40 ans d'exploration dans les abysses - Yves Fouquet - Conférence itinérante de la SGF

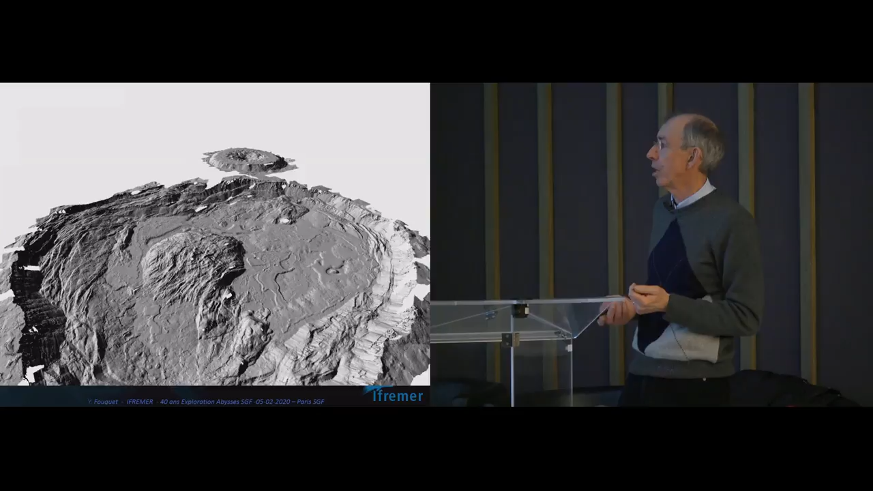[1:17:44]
Vous voyez très bien les coulées, les cônes d'éboulis, cette petite coulée que je pointais tout à l'heure, vous voyez comment elle est étroite. Il se trouve que c'est sur cette coulée qu'on a trouvé très rapidement les premiers fumeurs noirs dans les œuvres françaises.